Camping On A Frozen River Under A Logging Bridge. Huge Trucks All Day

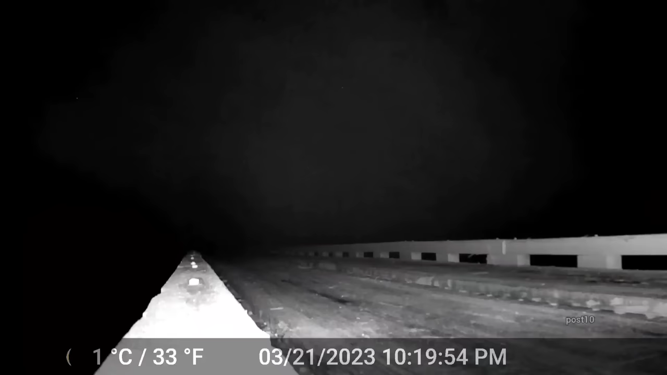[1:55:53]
All right, everyone, so I'm starting to talk very quietly now so I don't startle you after not talking for a little while. So right now I'm showing you some footage that the trail cameras got.
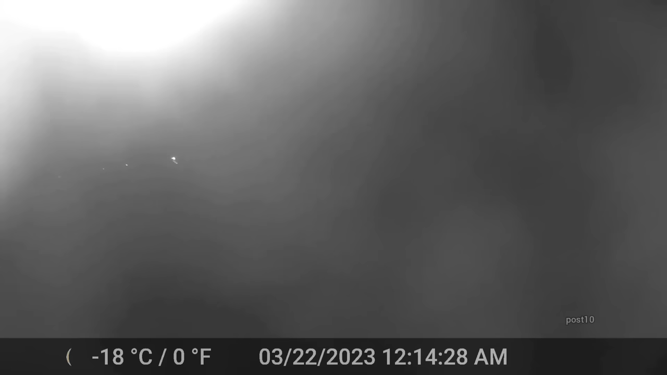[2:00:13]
You can't really see the trucks that well now, but wait until you see the daytime footage. That's pretty good. Look at that. Look how cold we are now. Yep. We got way colder than I picked up on the porch of the tent.
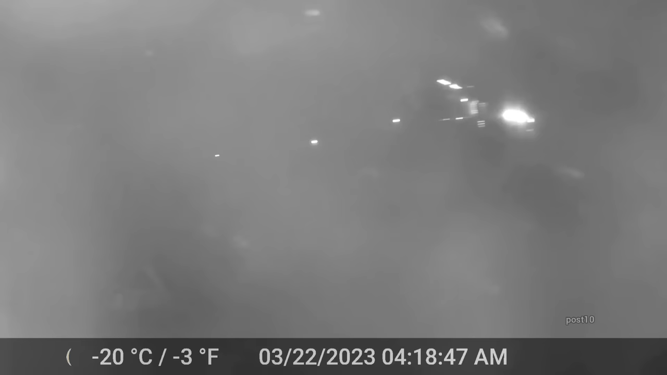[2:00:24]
And this is on top of a trail camera, you know, it's almost 6 feet off the ground, and that's usually where you want to take an accurate reading of the outdoor temperature.